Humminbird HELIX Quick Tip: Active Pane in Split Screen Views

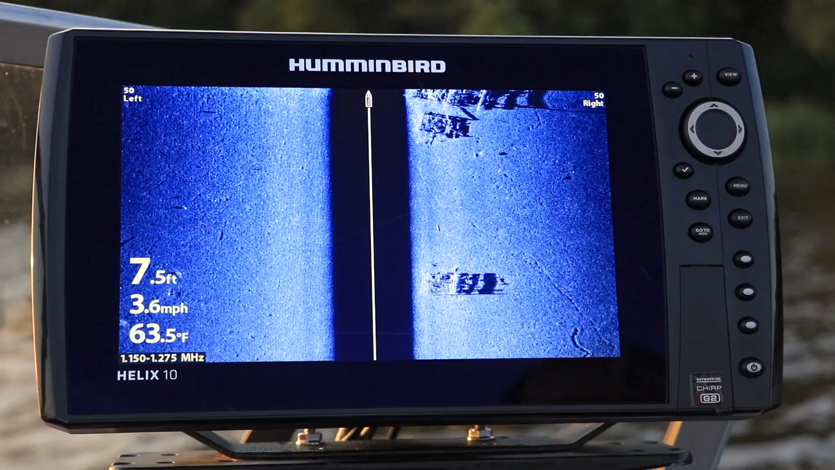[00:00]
On screen: depth 7.5 ft, water 63.5°F, speed 3.6 mph
Here's another tip that will help you get started with your Humminbird Helix. Many of the views on your Helix are split screen views,
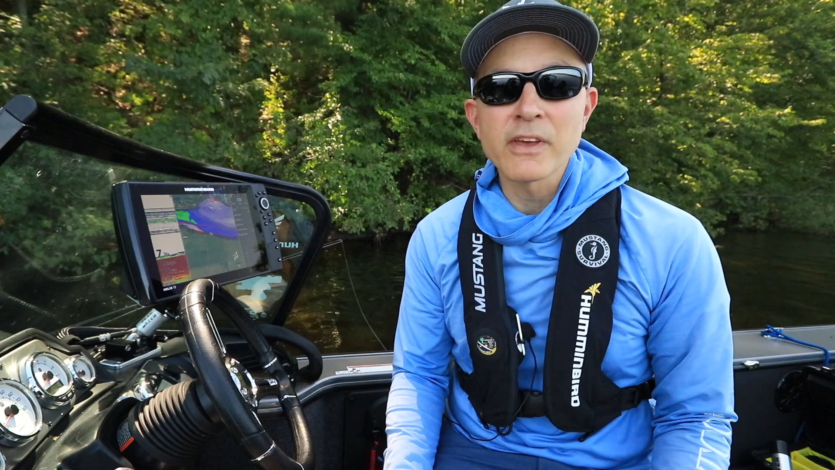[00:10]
displaying two or three different sets of sonar, imaging, or mapping data all at the same time.
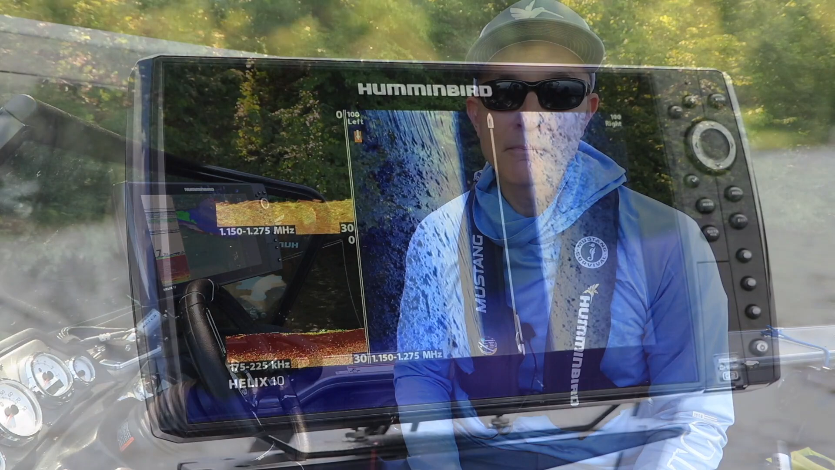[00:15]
Each split screen view has an active pane,
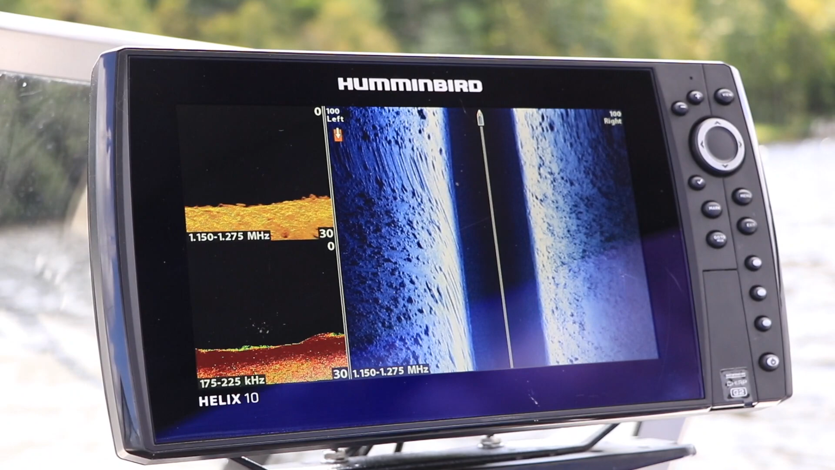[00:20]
that portion of the view that responds to changes in sensitivity, zoom level, or other settings.
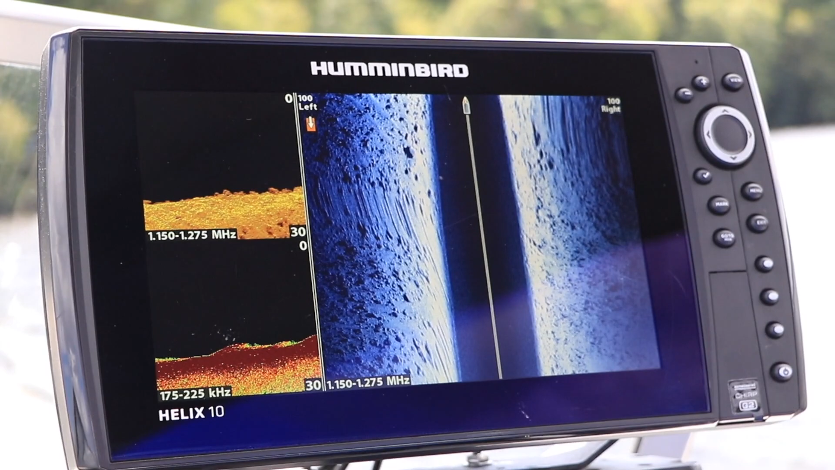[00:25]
The active pane always includes a small arrow icon in one of the upper corners of the pane.
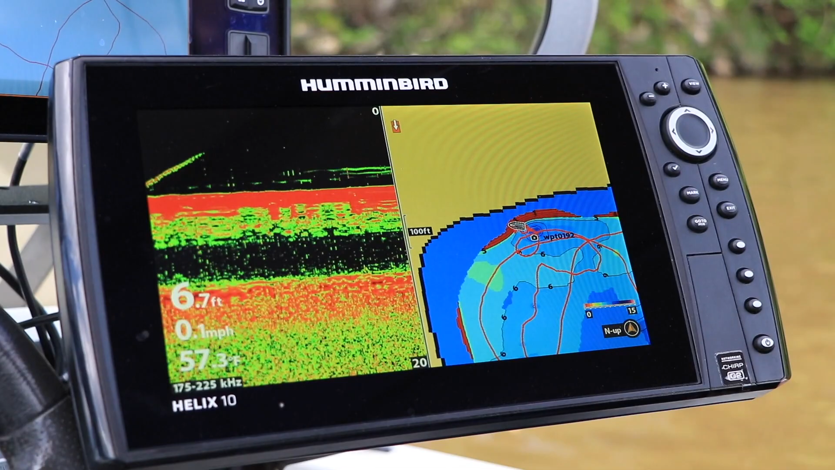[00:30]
On screen: depth 6.7 ft, speed 0.1 mph
For example, in this 2D sonar and down imaging split screen view,
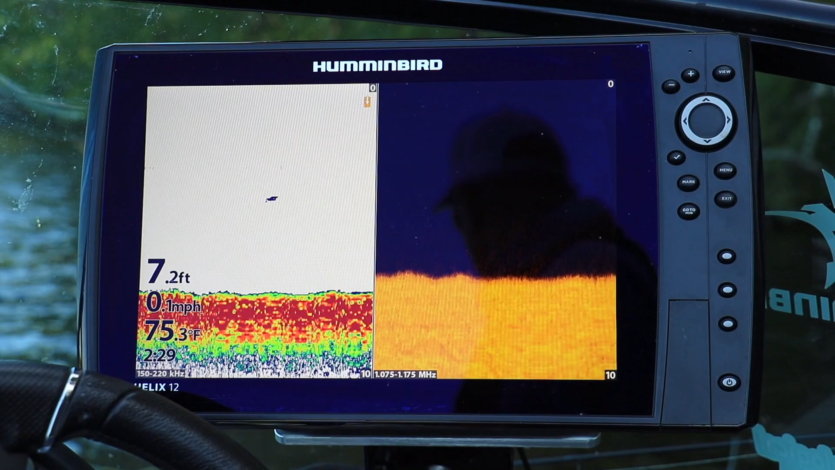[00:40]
On screen: depth 7.2 ft, water 75.3°F, speed 0.1 mph
the 2D sonar pane has that small arrow icon, so it's the active pane.
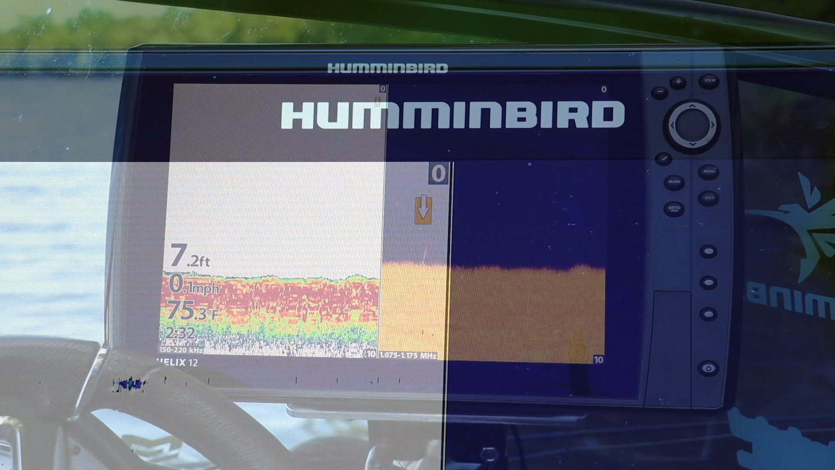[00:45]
On screen: depth 7.2 ft, water 75.3°F
When I adjust sensitivity using the plus and minus keys, those changes only apply to the active pane, the 2D sonar portion in this case, and not to the inactive pane, in this case the down imaging portion of the view.
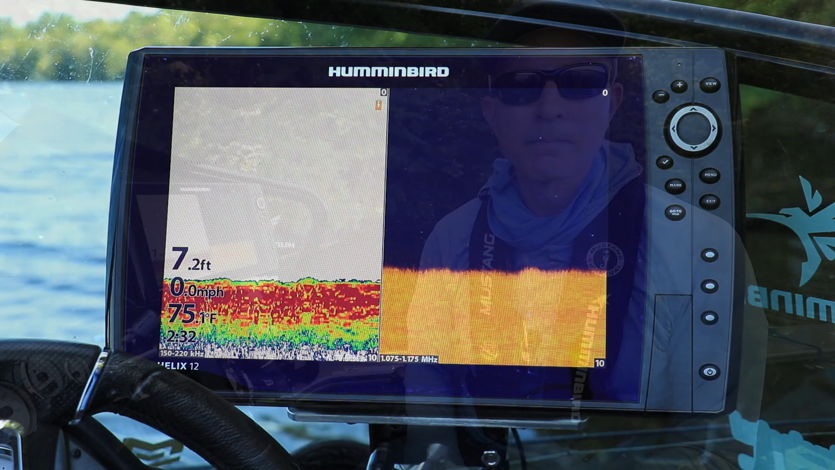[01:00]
On screen: depth 7.2 ft, water 75.1°F, speed 0.0 mph
To change the active pane in any split screen view, begin by dropping down the express menu for that view by pressing the menu key once.
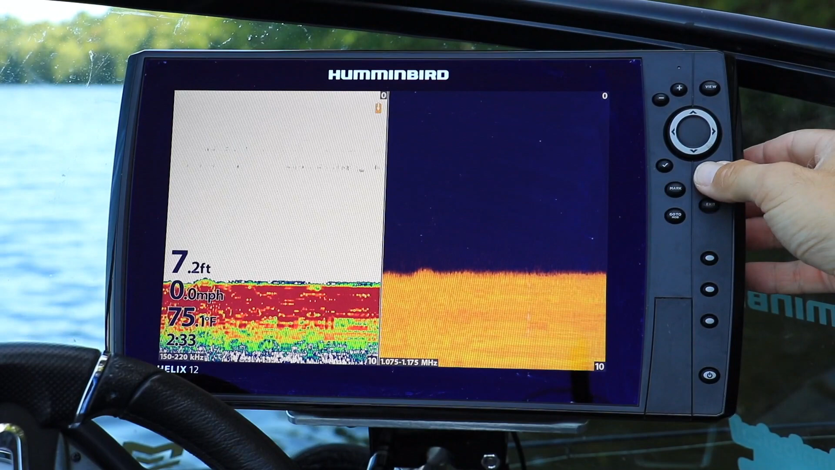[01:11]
On screen: depth 7.2 ft, water 75.1°F, speed 0.0 mph
Use the up and down arrow keys to select the active pane option,
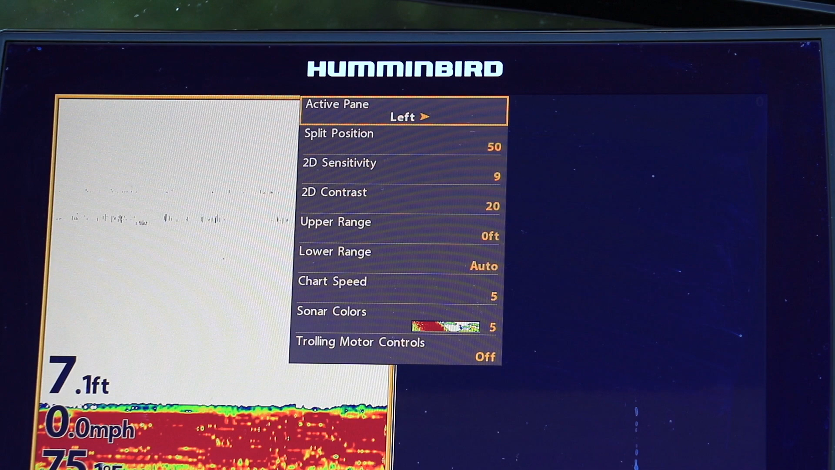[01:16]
On screen: depth 7.1 ft, speed 0.0 mph
then use the left and right arrow keys to
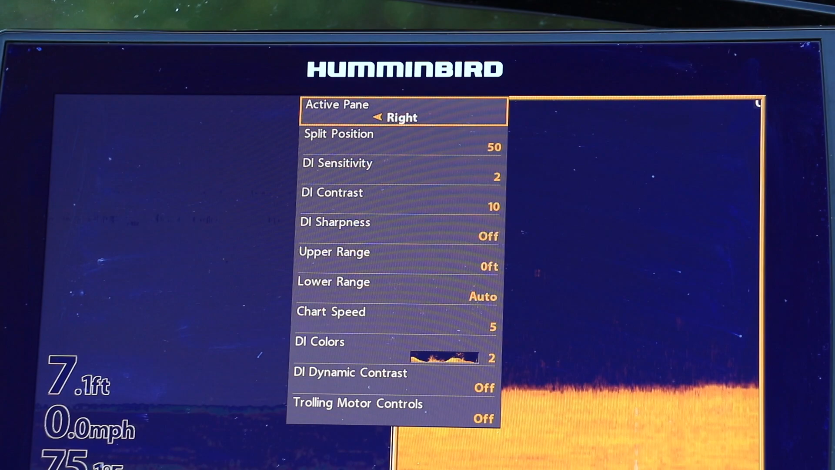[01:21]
On screen: depth 7.1 ft, speed 0.0 mph
select the pane that you want to designate as the active pane. tenho mapping scroll up & down arrow keys to select the may or a 써Ilüş tape to select economize screen view. hết